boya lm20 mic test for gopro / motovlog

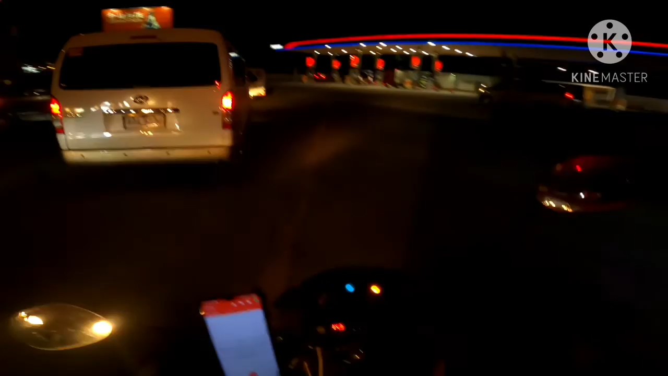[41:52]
Uy, lubak guys. Kaliwa, gitna tayo, malubak din sa kanan. Sana akit ka na, para ano na. Sabi ko na nga ba, malubak din sa kanan, no? Dapat kaliwa tayo. Gitna.
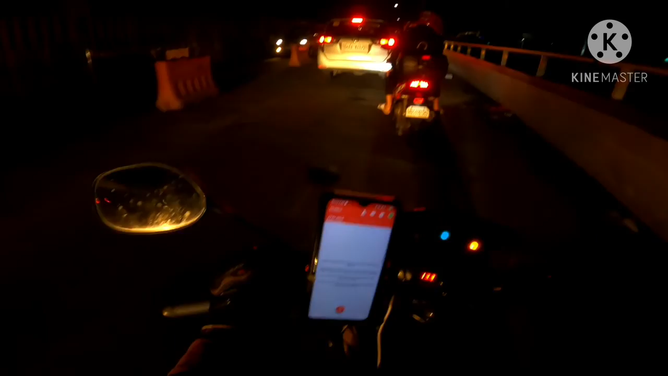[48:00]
Grabe yung butas-butas dito. Tulay pa naman, butas-butas pa.
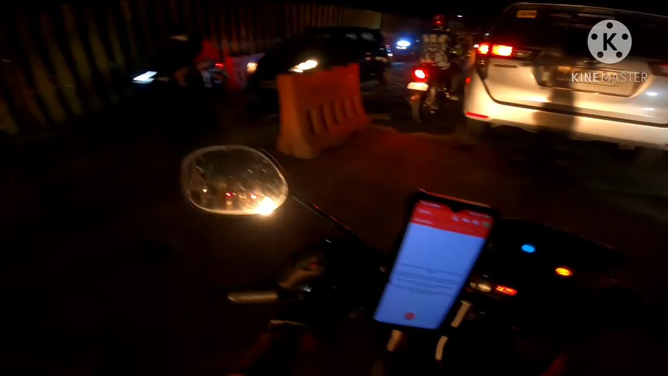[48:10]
Sira na kasi ito sa kabila, ginagawa na. Yan o. Sira pa rin kahit simento, no?
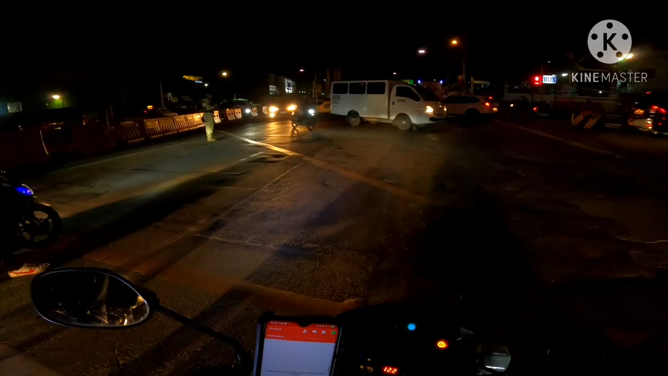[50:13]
Bakit traffic? Ay, sa kanan lang. Traffic lang sa kanan.